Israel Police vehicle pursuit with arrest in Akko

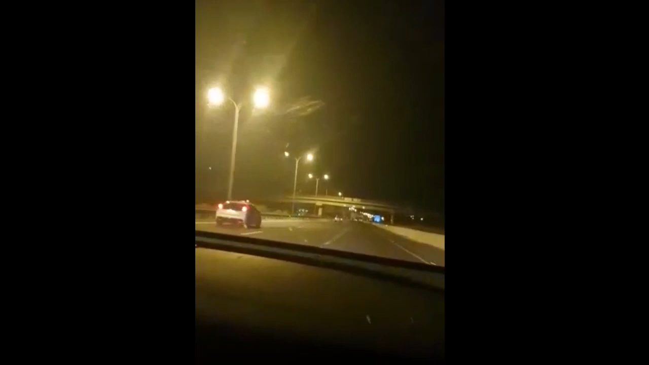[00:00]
הונדה אקורד, חלונות שחורים, פגוש שעברו מקדימה ניסן לנגח אותנו, ניסן לדורס הולכי רגל, עבר באדומים תדפחו לאקו וכל מי שיכול לחסם לנו הרמטי את הכביש תספולו, תסיימו לנו את 22, עכשיו הוכלים את מכלף קיריית נטה נתקדם ללכת, עכשיו רגע יוצא לכיוון שמאתי ניגח אותנו, עכשיו הוא על... לכיוון אקו, לכיוון אקו תספולו, אקו, עוד שניהו מסיים את 22 לכיוון אקו, לכיוון מאקר אנחנו בקשר עין,